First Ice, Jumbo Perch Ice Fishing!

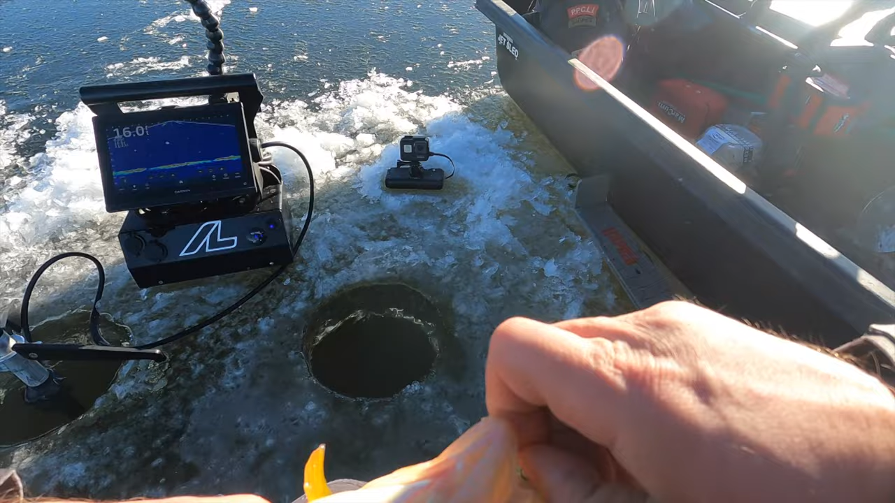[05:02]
and uh I saw a lot of activity on the graph there and then this guy was was right there